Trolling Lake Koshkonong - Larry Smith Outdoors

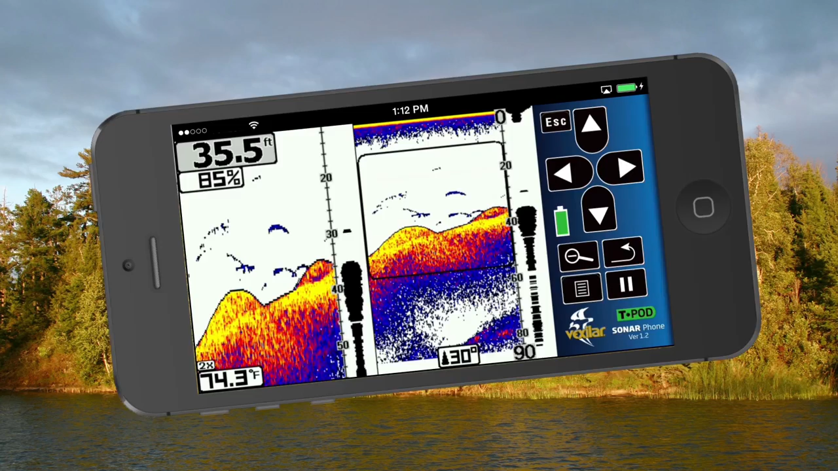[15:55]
On screen: depth 35.5 ft, water 74.3°F
and see why Sonar Phone will rival the performance of sonar systems costing hundreds more.
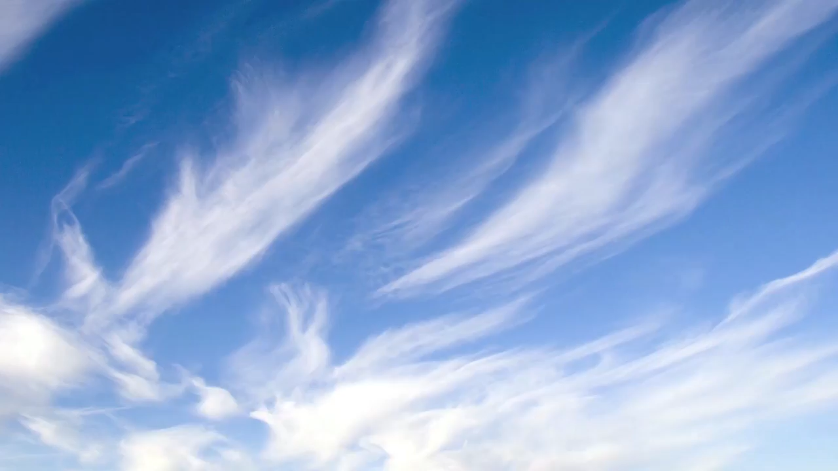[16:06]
Download the free app today. And for a limited time, with any purchase of a Sonar Phone, you get a free smartphone armband.
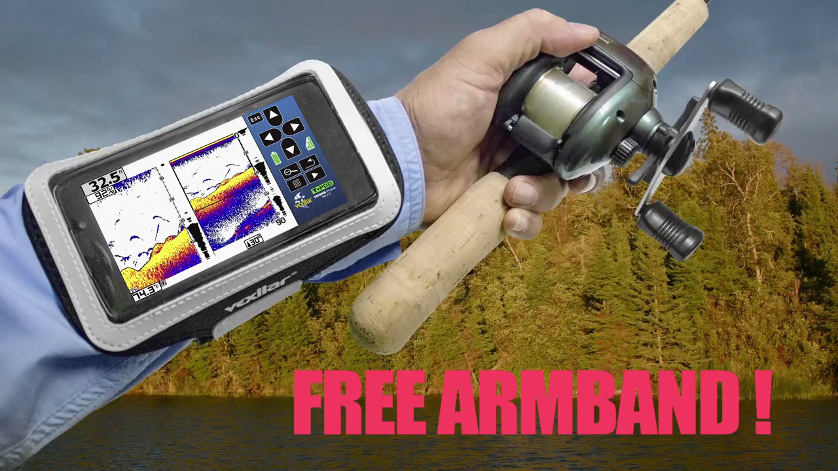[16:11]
That's the Sonar Phone by Vexlar.